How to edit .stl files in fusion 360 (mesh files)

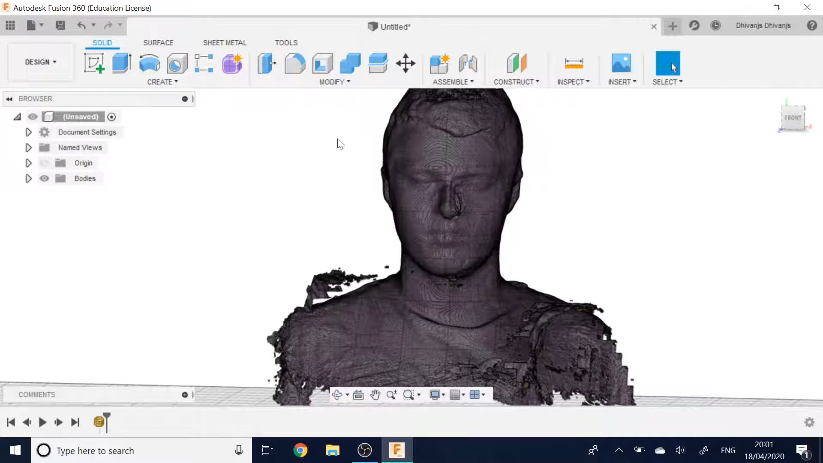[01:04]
And then for me I had to restart my Fusion 360 to get it to properly function again. It didn't work straight away. So what you can do now is you can click edit and it will open up the mesh workspace in which you can use the tools such as arrays,
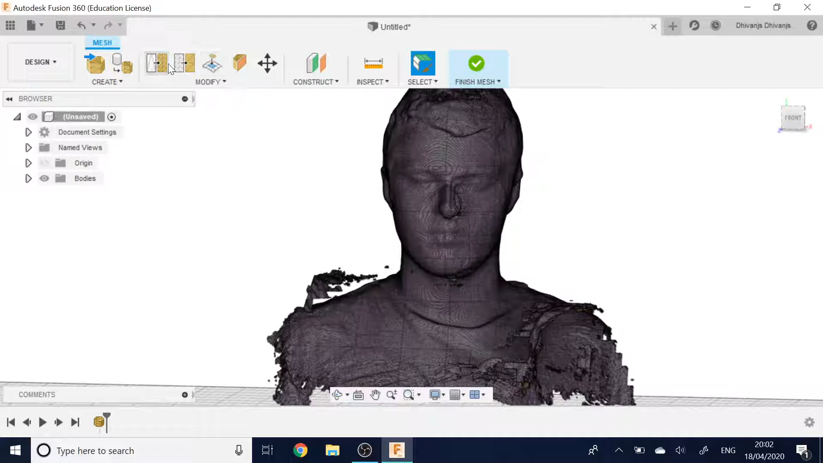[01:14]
fill, remesh, reduce, all this kind of stuff here.
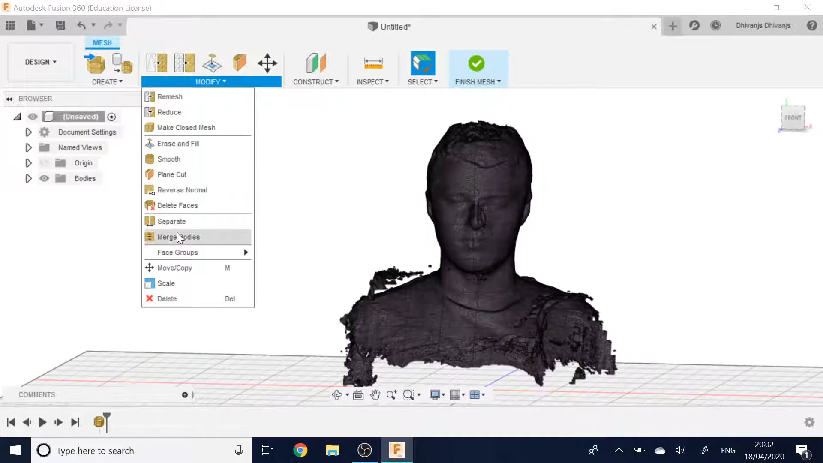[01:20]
To edit your mesh file. So what it gives you initially is a brush type tool you can use to select areas.
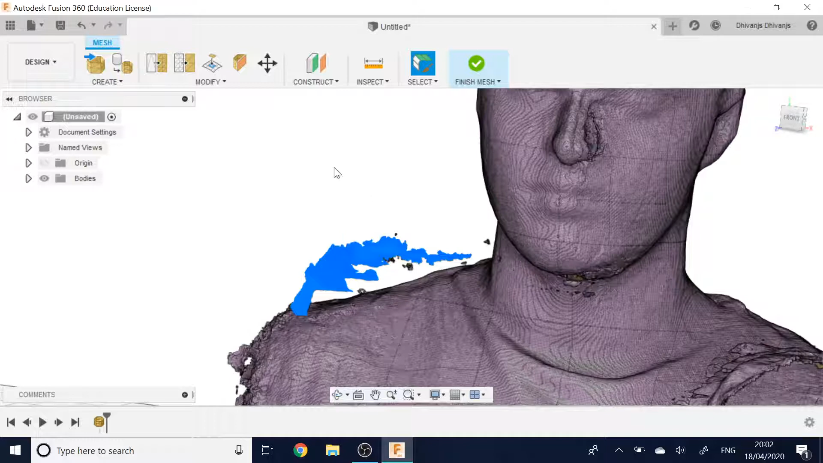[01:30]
So I select this area and I can literally just press the delete button on my keyboard to try and delete that. And then you can go in to get the finer details. Keep cleaning it up. You can even do if I press escape to unselect it. It might take a while because it's quite a big file and my laptop is not very powerful.
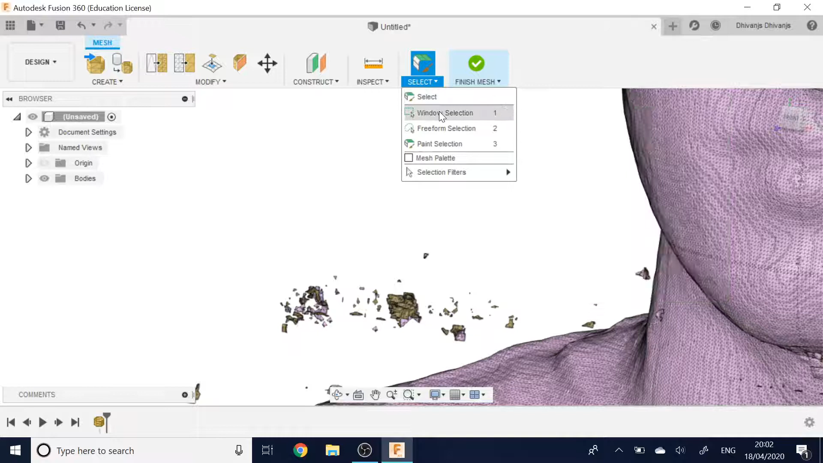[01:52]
So if I select that then I'll select all the options in there and press delete.
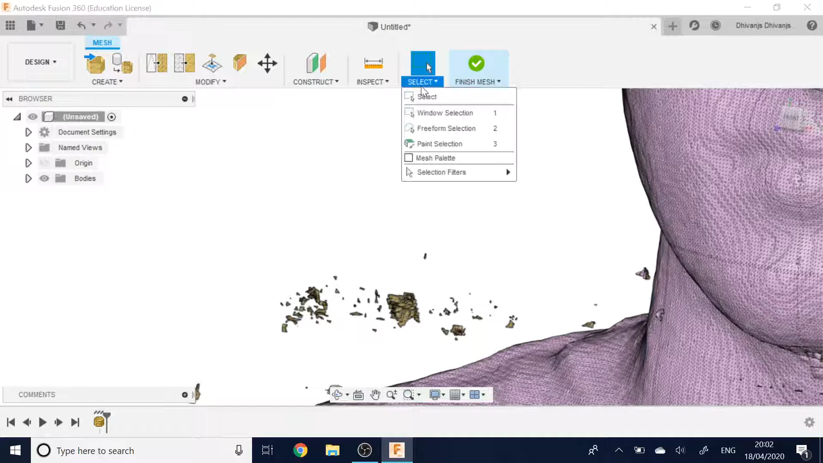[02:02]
What you want to do is the selection filter to make sure it's select through. And it's just because these parts aren't facing the area selected so they don't expect me to be clicking on them.
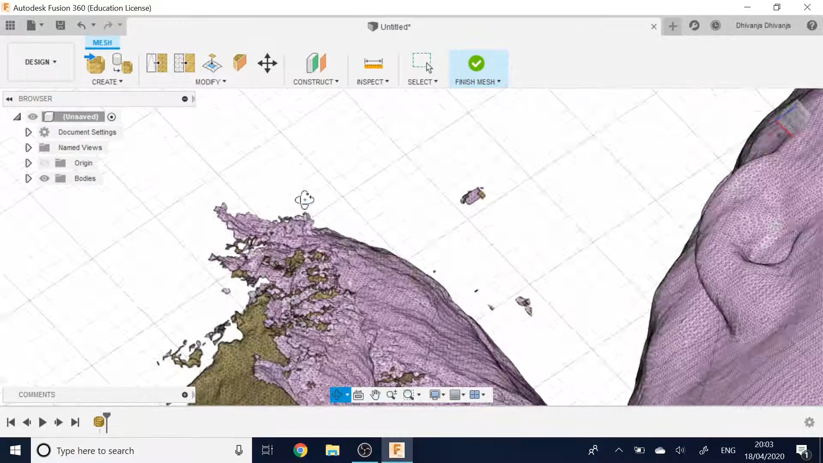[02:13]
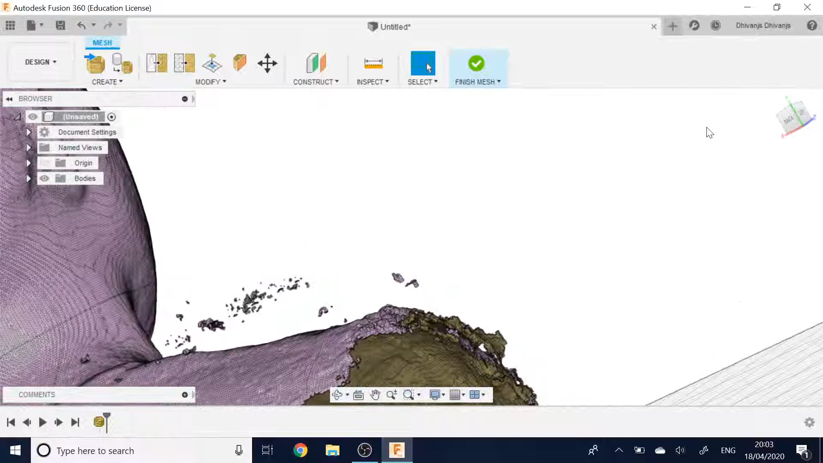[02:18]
So if I go around on the back here and I'll try again I should be able to select a lot more of them all. And I press delete.
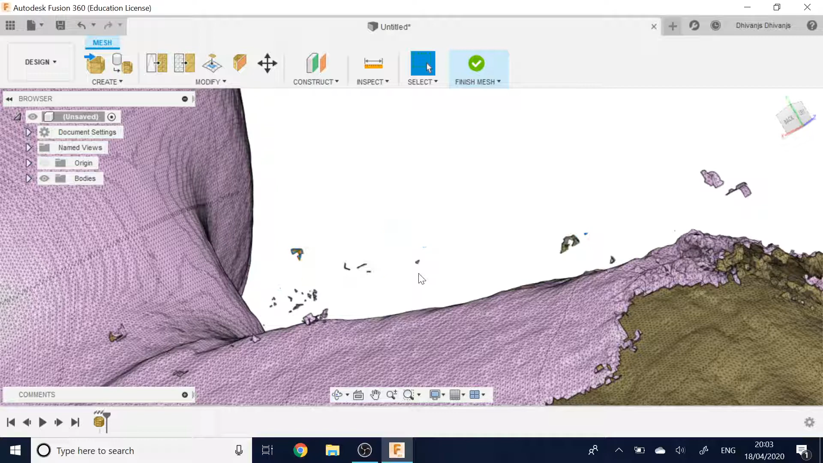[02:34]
There we go. So a lot more of them are deleted now. You can just keep doing that.
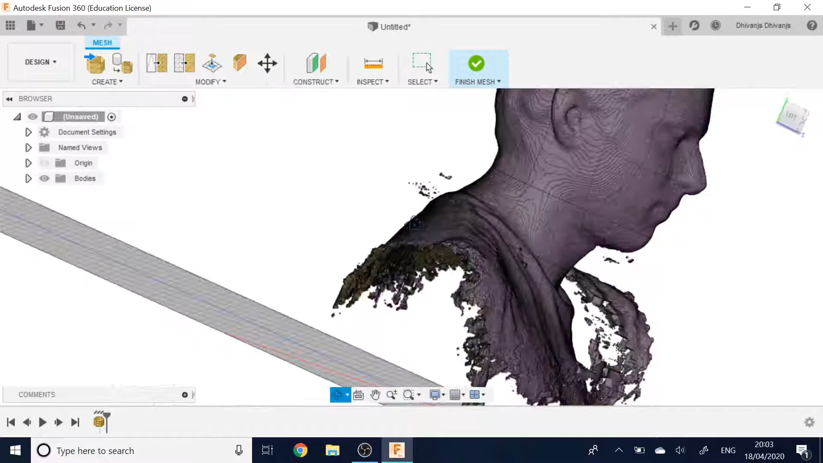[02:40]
It's a little bit finicky but there it is what it is.
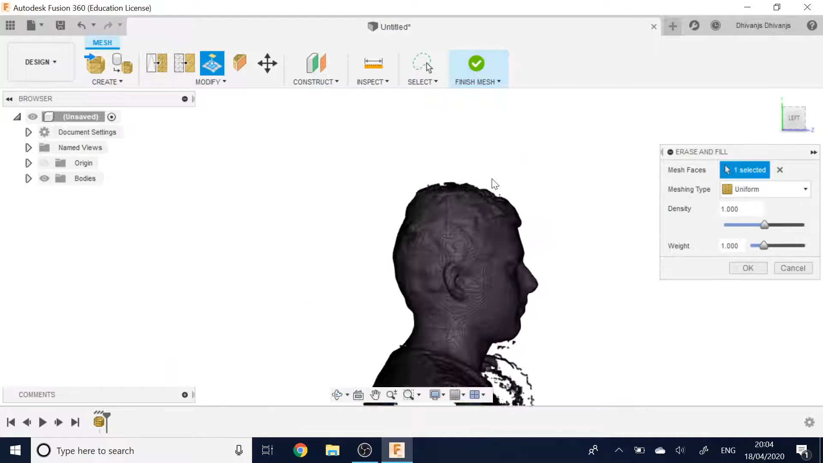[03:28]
So the top of my head here is not perfect.
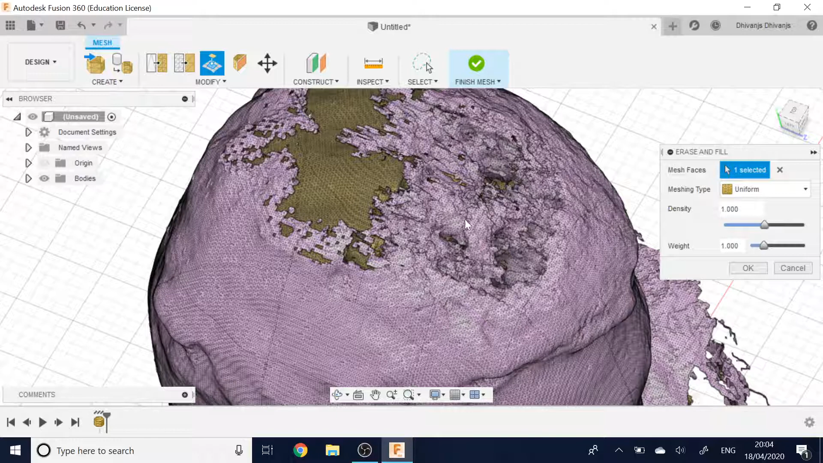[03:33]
So if I go over to the brush tool again. Make sure I've selected it.
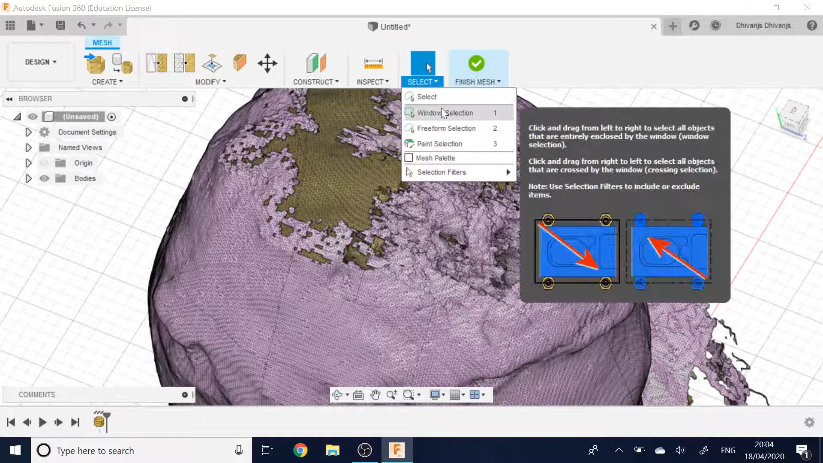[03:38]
Click paint selection. Right. And I select the area that I want to smooth. And okay so let me show you up close beforehand so I can show you what it does. So there's loads of, let me choose maybe a better area for this.
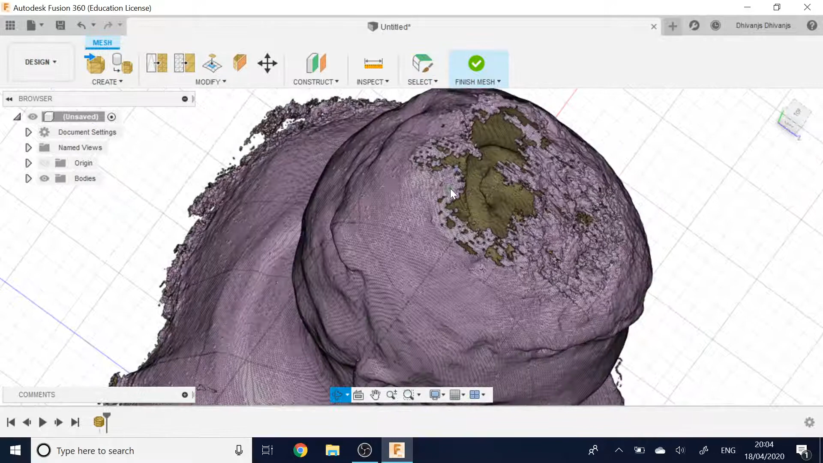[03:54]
So yeah here. If I select that. You see how there's all these holes.
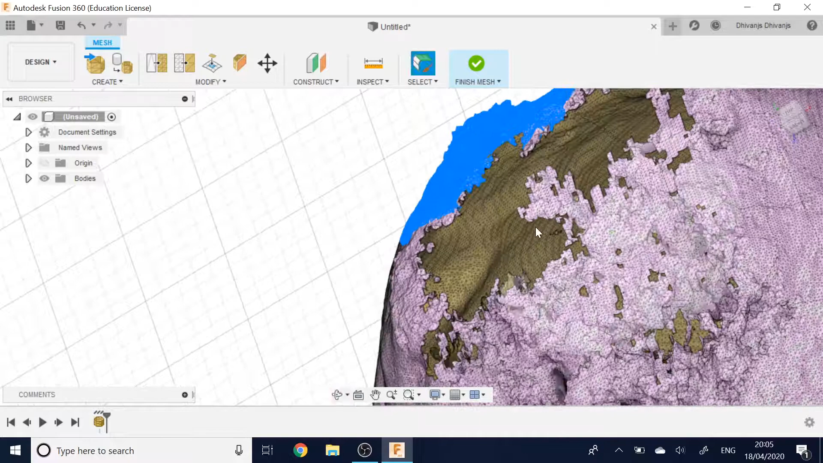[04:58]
It's because there's like gaps. Gaps in the print.
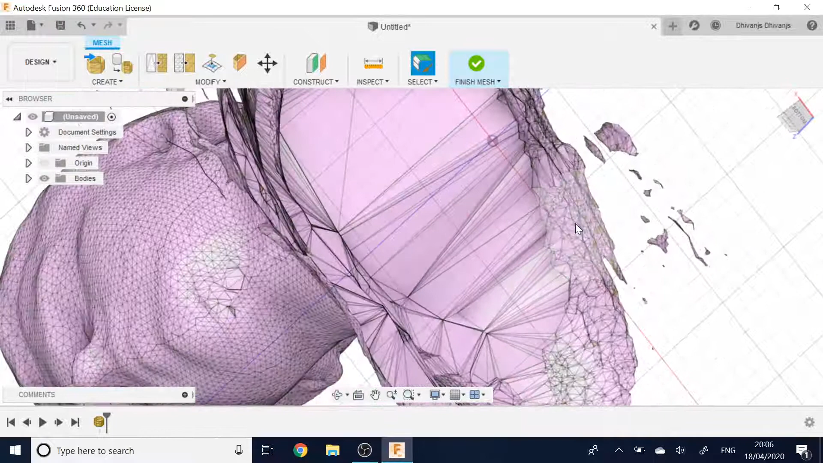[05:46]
With all these. Bits at the bottom. And then you can proceed to clean. That up a bit more. A bit better.
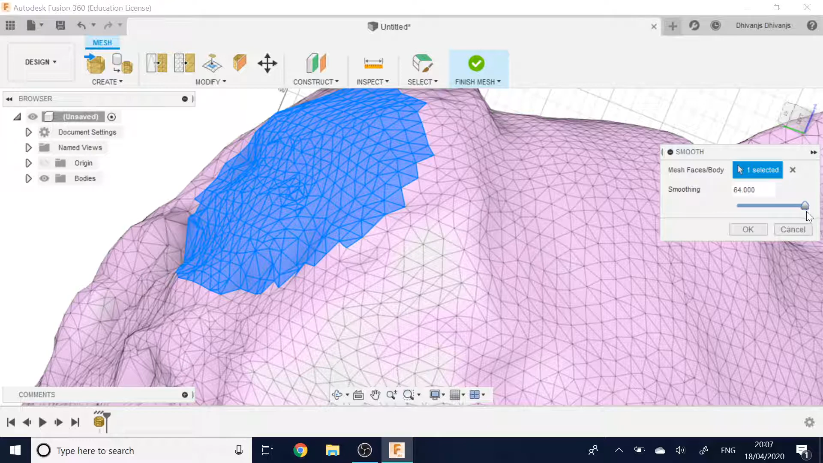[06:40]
All the way. Yeah. There you go. It's not looking as bad now. Just keep doing that with.